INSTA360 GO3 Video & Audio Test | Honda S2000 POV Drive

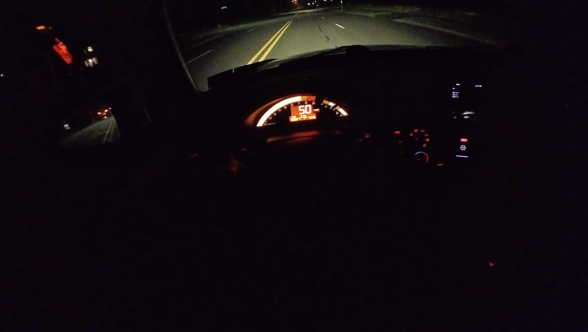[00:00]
thing with this clip, put an AFV Takata intake audio.
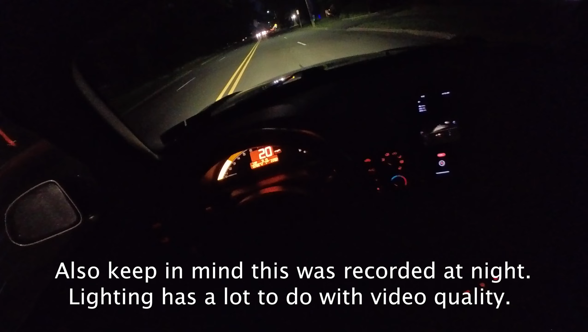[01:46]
but then I might also leave some unedited so you guys can see what it looks like, what it sounds like, regular.
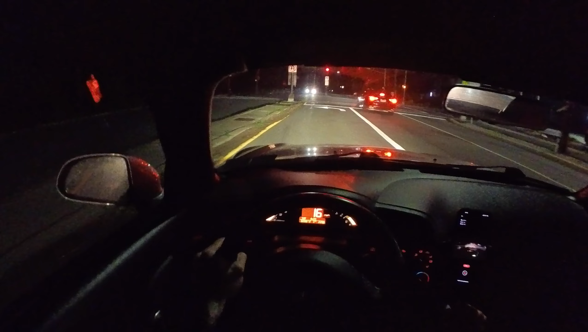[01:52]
And, you know, if someone wants to see a little POV drive of an S2000, then we got that too. I got this specifically for car content. It does sit kind of high. A lot of folks use the GoPro with the hat sitting forward and then it goes in between their eyes. I don't know, man. Like, to me, that blocks a lot of your view. I also wear glasses. It's a pain. So this little guy, the GO3, come on, really?
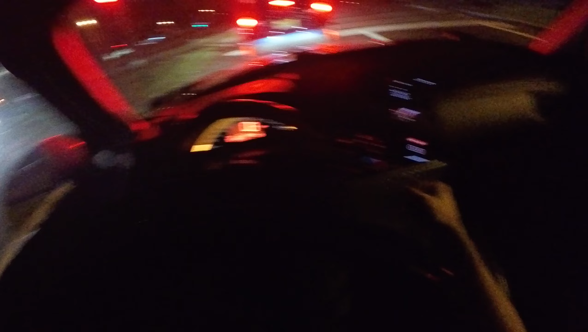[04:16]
We're almost at 6 minutes and it's still recording. So that's a good sign. 6 minutes, we gotta hit the 15 minute mark and see what happens.
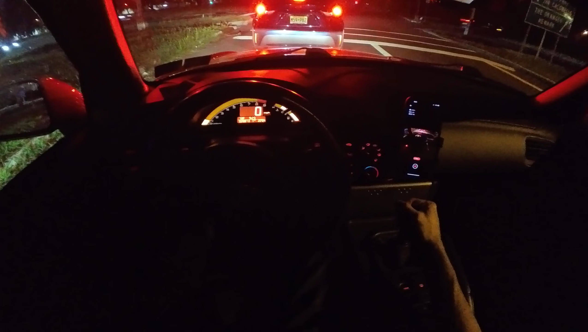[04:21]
In a little bit, we'll do some wide open throttle pulls. And who knows, the GO2 was decent. It was pretty decent for what it was. But this one should be a lot better. Audio, they actually added two mics. The old one only had one mic. And the video should be a lot better. I'm excited to see what this looks like. Again, it's nighttime, so let's not forget that. You know, cameras in general, video, photography, whatever, they really all shine in brighter conditions.
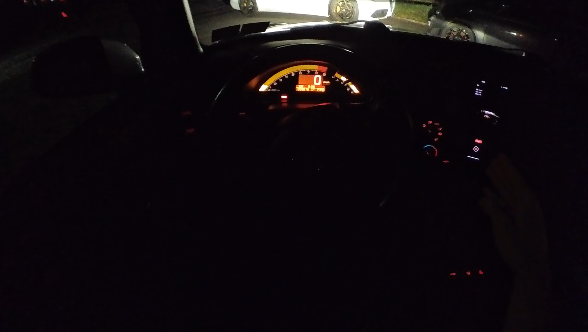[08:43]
So we'll get lucky if we get half an hour. I don't know, maybe it wasn't 100%, I don't know. But just wanted to let you know, we are now above 16 minutes and it's still recording.